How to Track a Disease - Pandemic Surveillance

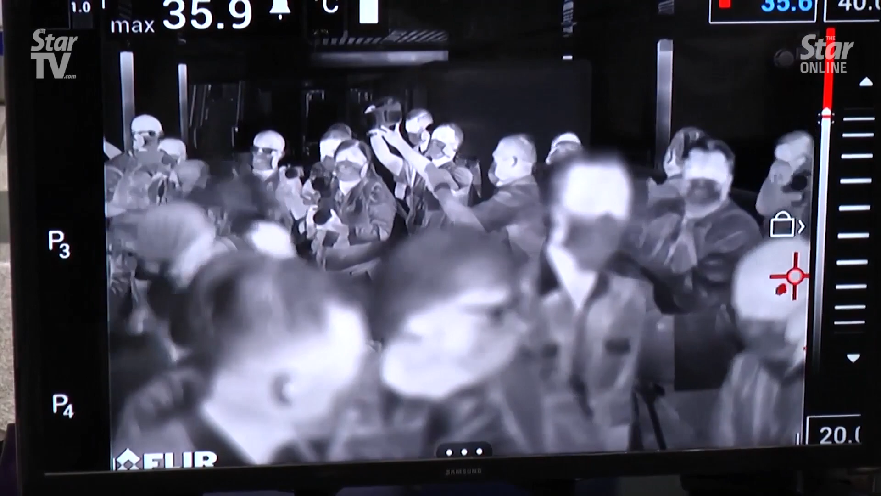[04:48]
On screen: max 35.9°C
Thermal scanners are often employed to measure the body temperature of people entering or exiting an area.
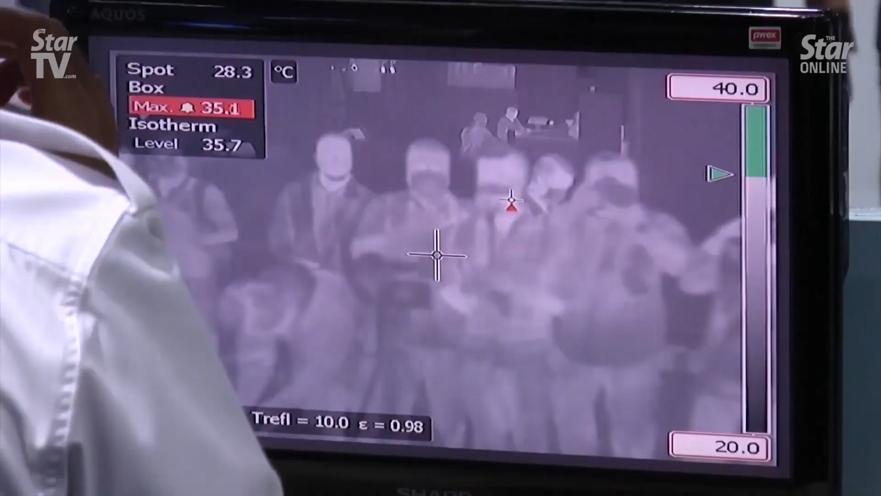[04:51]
On screen: spot 28.3°C
If this temperature shows signs of fever, these people can then be quarantined, tested or questioned.